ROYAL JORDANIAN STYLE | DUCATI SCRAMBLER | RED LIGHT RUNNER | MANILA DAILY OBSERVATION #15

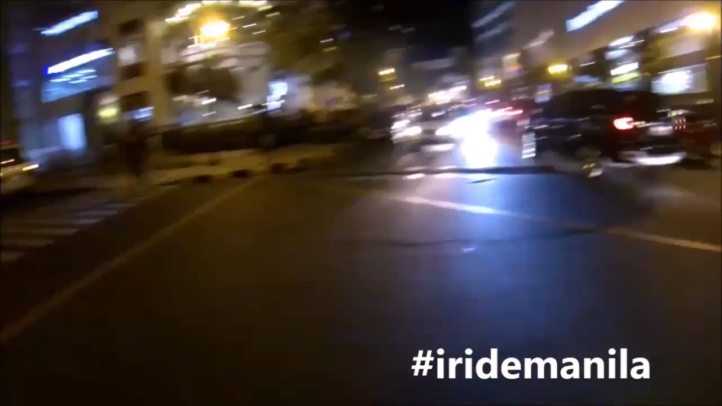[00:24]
I'm definitely in the middle of the, you know, the bloody street there. He didn't watch. On my side, he didn't watch. Nothing.